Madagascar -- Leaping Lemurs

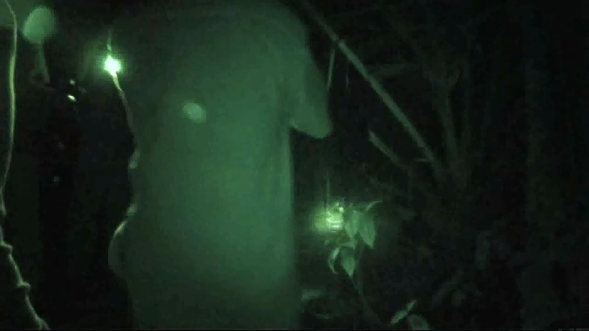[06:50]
It has claws, not fingernails, except for the big toe. When searching for grubs, the eye taps on the wood with its finger. Its enormous ears point like radar dishes to detect a cavity.
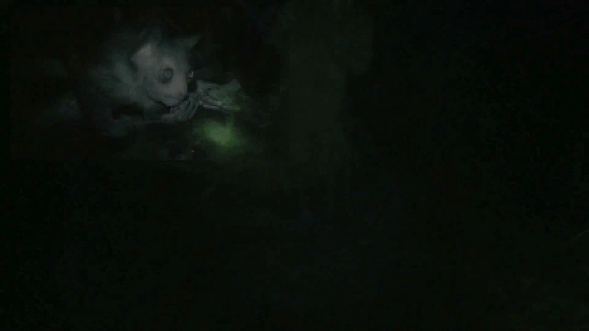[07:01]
It can even tell whether it is occupied by a nice fat grub. Another anatomical feature of the eye that sets it apart from other primates is that it has a mammary gland,
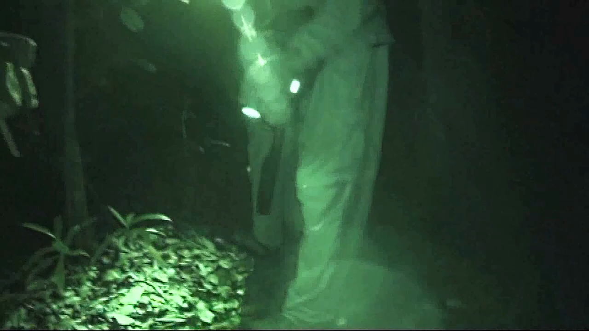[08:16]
And what's important about that is you can swing your flashlight around trees, and if you pick up eye shine, that tells you that there's something there. And if you've got a guide with you who's an expert, he'll be able to tell you whether it's an eye or something else.
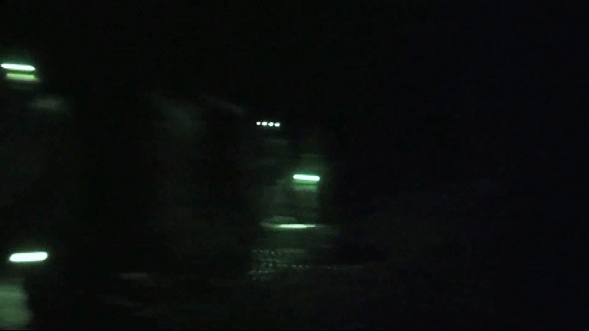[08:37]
So finally, here's the tree where the eye is said to be. And we're going to surround it with our flashlights and see if we can get some eye shine.
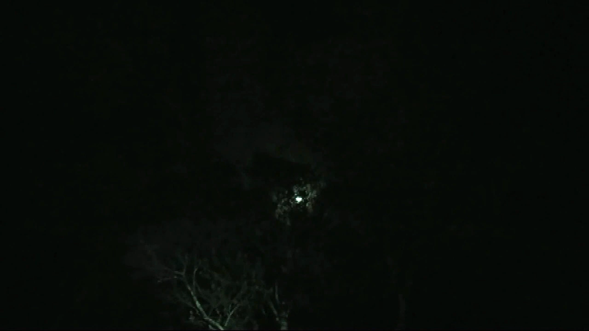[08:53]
That bright thing you see is the moon. What you're looking for is two small reflective lights.
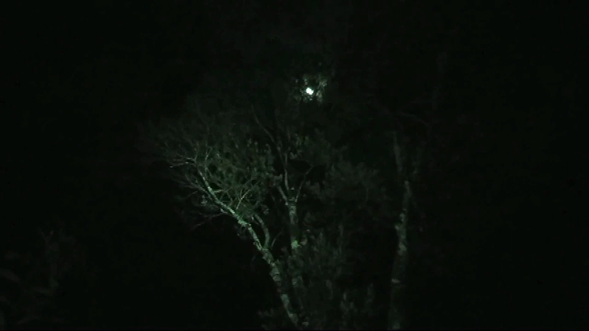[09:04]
There he is.
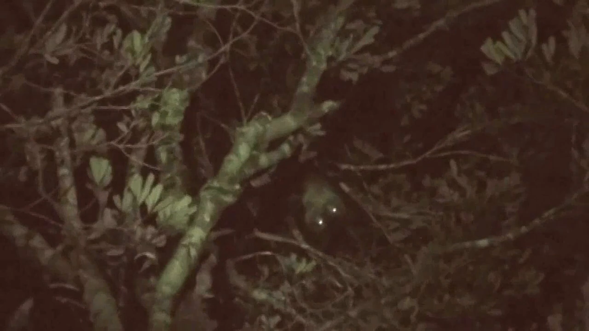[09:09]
Come over here. Here's the best. Same.
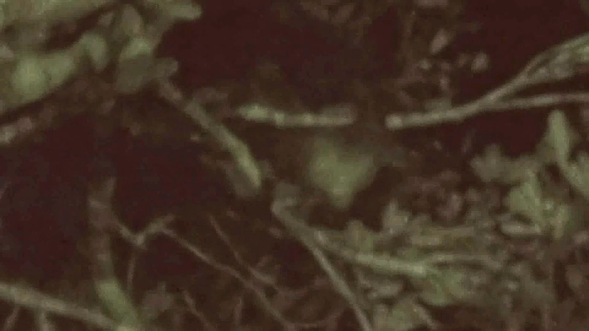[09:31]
Who the hell are you people? Yeah. 12 o'clock. Yep. There he is. He's coming up over the patch. Are they small? They look small. Yeah, it does. They're not very big. Can you see the mouse lemur at the top?
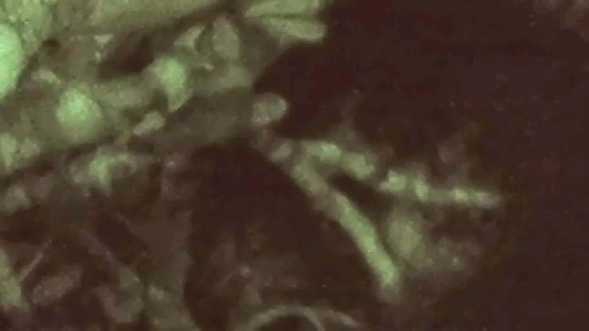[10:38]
Yeah, now I see that is tail. Very bushy. Wow. I think he's mooning us. Do you see the tail? Don't open your mouth. You may have some. Are you serious? Don't leave your mouth open. Is his face showing now or is his tail? Sometimes you tail's showing right now. Some people say it brings good luck. And face. Oh, okay. Or chin, I guess. Yeah. Wait, that's where I saw two set eyes. Yeah.
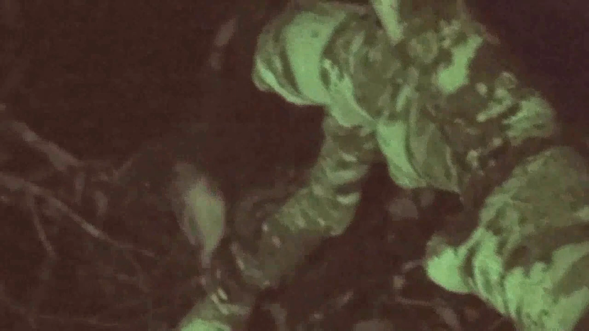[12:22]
Yeah, I'm beginning to There he is looking down. Well, maybe now it's the best one over there. Yeah, I was bothered. I can see it. I can see it. I don't see him moving. Is he moving? In case you didn't feel like you got a good enough view of the eye, here are some snapshots that'll give you a more clear idea of what it actually does look like.
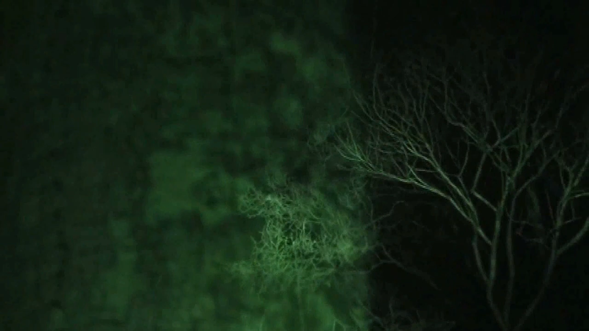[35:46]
Quick. On the left side. Oh, I see the eyes now. Yeah. I see the eyes. That's where it's rocking.
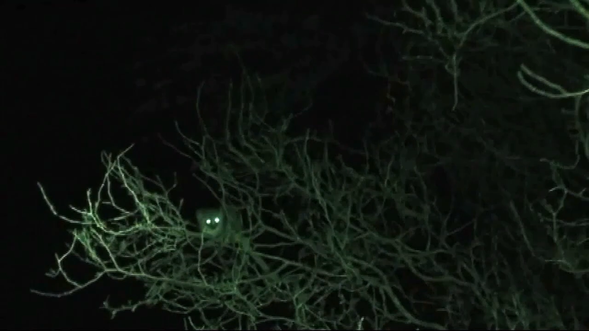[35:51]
Oh, there it is. Yeah. And then the other one just dropped down to the right. So, reddish gray mouse lemur or gray brown, the same thing. Microcebus griseirufus. This little thing lives up to 9 years, feeding on bugs. It's and having one up to three babies a year. Oh. But the baby can't climb on the mom. Oh.